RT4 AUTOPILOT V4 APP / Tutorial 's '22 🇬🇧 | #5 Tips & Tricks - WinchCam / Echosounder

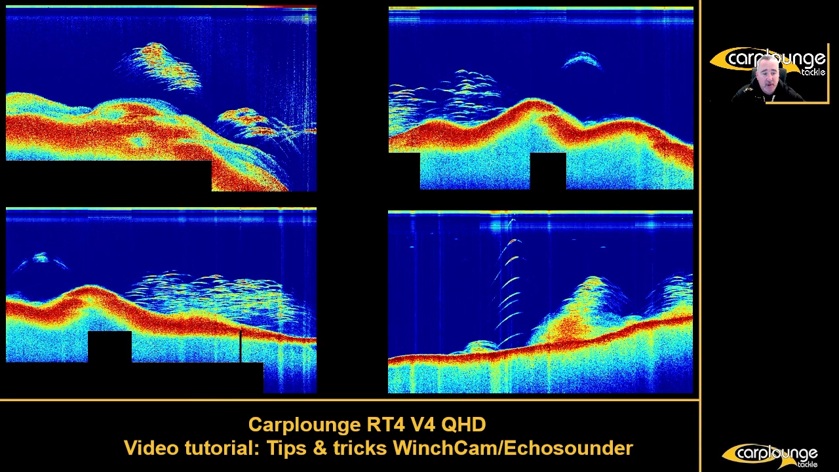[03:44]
these half moon shapes um and sooner or later you know through you know um your experiences and stuff like that you are going to learn to read it properly now the next this is where it starts to get interesting or at least i i mean i find it interesting so if we're going to uh we're going to switch up now and here you have the camera and the app on the right hand side
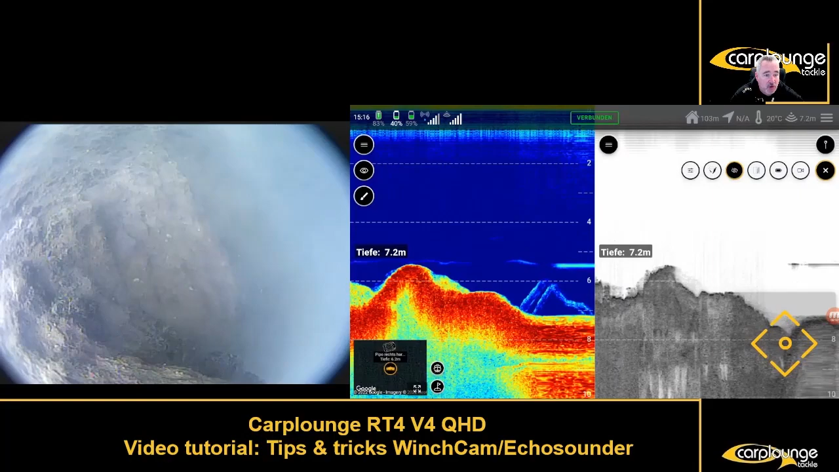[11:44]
On screen: depth 7.2 m
is a sharp drop off um i'd still be aiming to place my rigs on top you know in the middle of it um i wouldn't have wanted wanting to go too far simply because when i look at this it's a sharp drop off you know so i'd want to be placing it here this kind of area there um but it just it does uh it gives you a really really uh
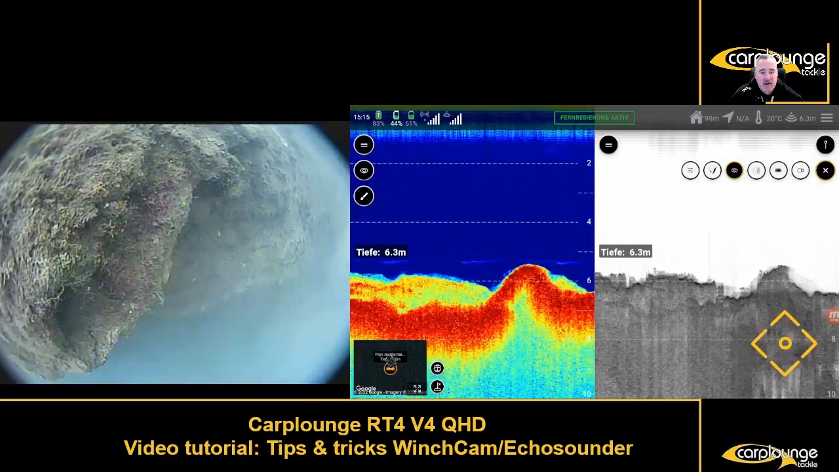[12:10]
On screen: depth 6.3 m, water 20°C
sonar on the left um downscan on the right you know it's it's it's worth its weight in gold so our next uh video this was this was all filmed sort of around the same same day by the way um the next one i'm going to introduce you to is the uh the weed hole as they call it and what you're seeing here